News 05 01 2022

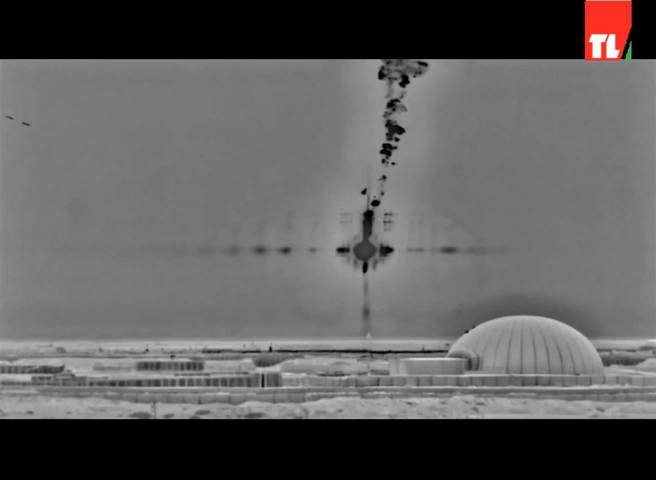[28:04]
عيار 240 مليمتر وتم تفكيكه وتسليمه إلى مدرية الأدلة الجنائية وذكرت معلومات أن الاستهداف تم بواسطة أربعة صواريك تيوشا وأن
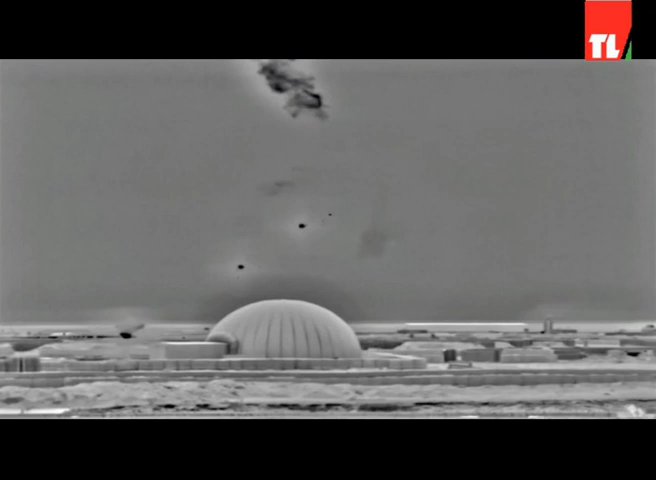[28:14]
منظومة الدفاع الجوي سيرام تمكنت من إسقاط ثلاثة منها فيما
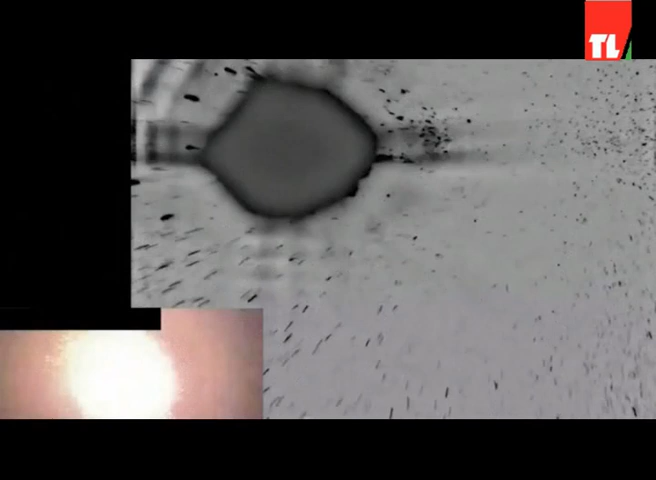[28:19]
سقط الرابع بالقرب من قاعدة عسكرية تضم مستشارين تابعين للتحالف
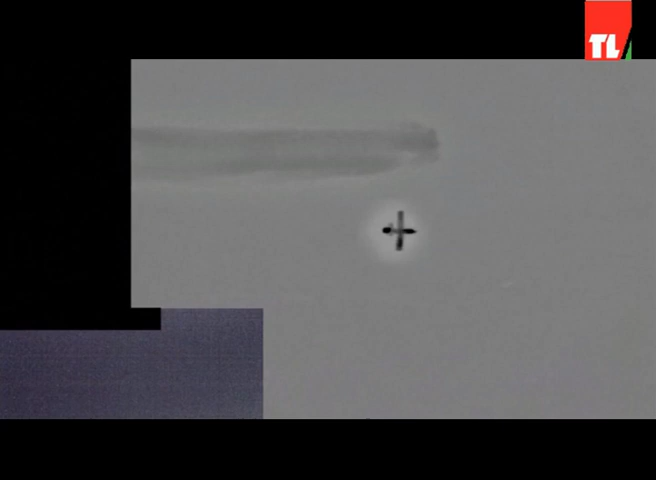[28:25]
الدولي ويأتي الهجوم عقب ساعات من استهداف قاعدة عين الأسد العراقية غربي
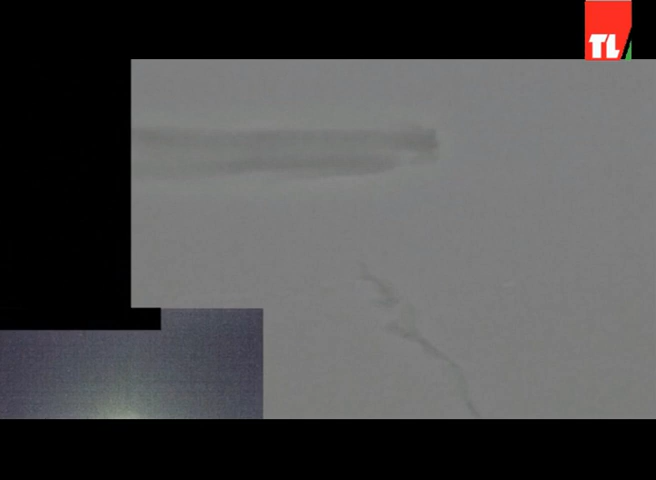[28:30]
البلاد بطائرتين مسيرتين تمكنت أسلحة الدفاع الجوي من إسقاطهما
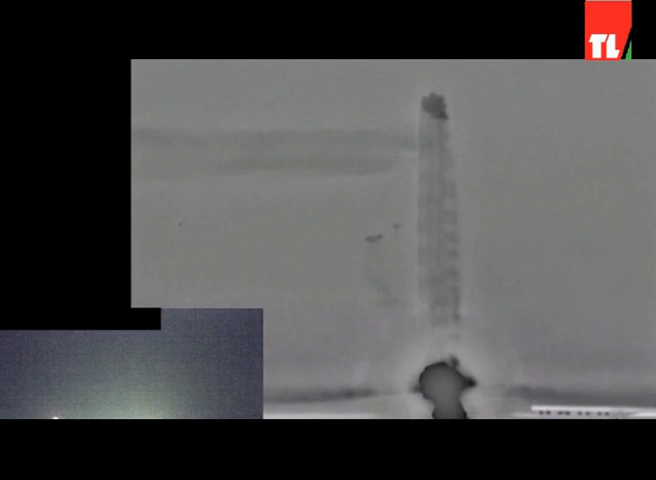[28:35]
دون أن تنجم عنهما أي خسائر بحسب خلية الأعلام الأمنية العراقية
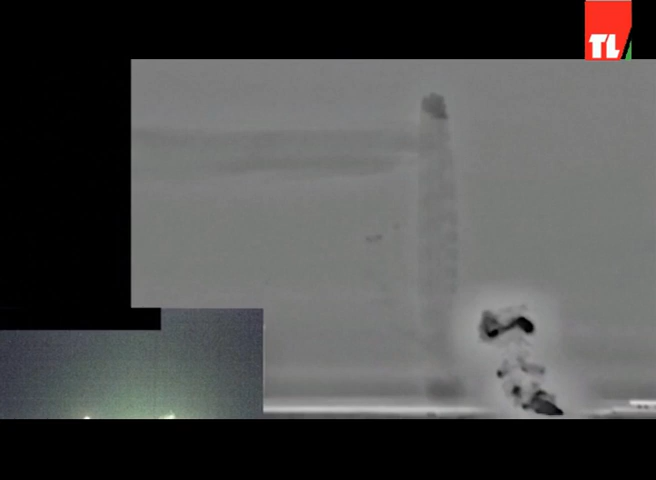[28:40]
إشارة إلى أن هذا الهجوم هو الثالث خلال يومين بعد هجوم المماثل الأثنين تزامن مع الذكرى الثانية لمقتل المسؤول العسكري الإيراني قاسم سليماني ونائب